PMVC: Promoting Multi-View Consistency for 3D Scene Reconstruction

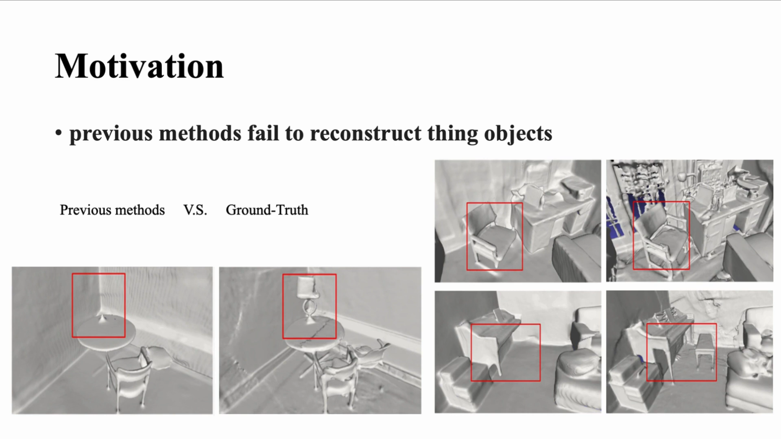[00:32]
In the world of 3D computer vision, accurately reconstructing complex scenes from multi-view 2D observations remains a formidable challenge. Current methods often struggle with preserving fine details, especially in small objects. Existing neural rendering and implicit shape representation techniques, though advanced, fall short in capturing the intricate details of 3D scenes, leading to inconsistent and erroneous reconstructions.